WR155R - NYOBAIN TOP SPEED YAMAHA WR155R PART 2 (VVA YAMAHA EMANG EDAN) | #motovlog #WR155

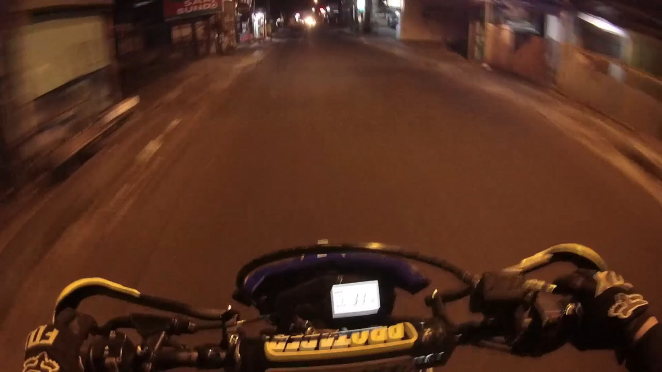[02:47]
Jadi sekarang mau bikin part 2 nya jadi aing tampilin layar speedometernya sekarang. Tapi aing mau ke ATM dulu,